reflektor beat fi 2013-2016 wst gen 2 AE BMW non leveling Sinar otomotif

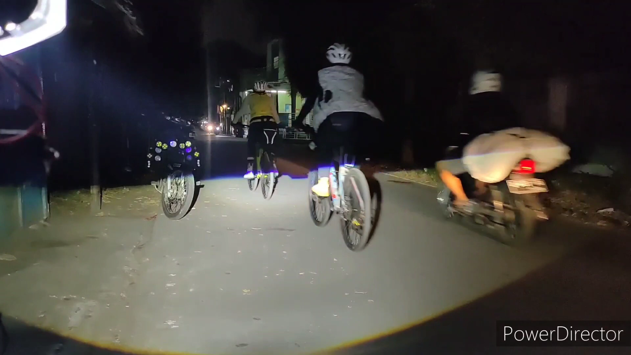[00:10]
Ini keterangannya emang 6000K ya Tapi dia emang cenderung kekuningan ya
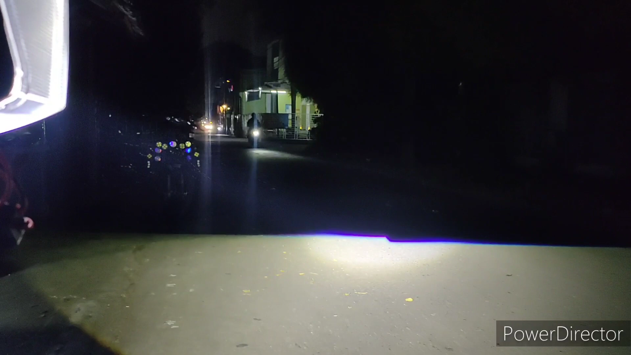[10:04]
Nah ini guys WST Gen 2 Ini keterangannya emang 6000K ya Tapi dia emang cenderung kekuningan ya Oke cukup jat juga kok Orang-orang banyak yang kuas sih
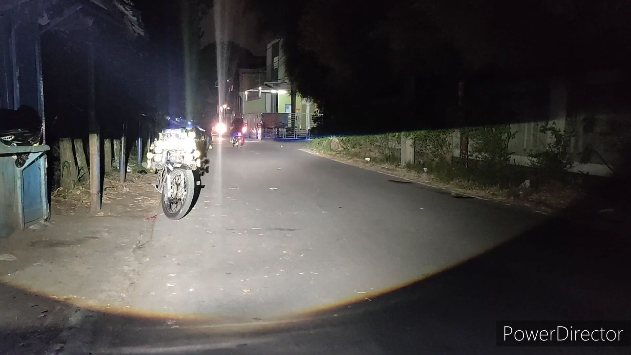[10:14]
Tolong diabaikan itu odong-odong yang disana Anggap saja gak ada aja ya Kita fokus di cahaya Nah ini cahaya dekat ya Oke coba kita tes Cahaya jauhnya Bentar ya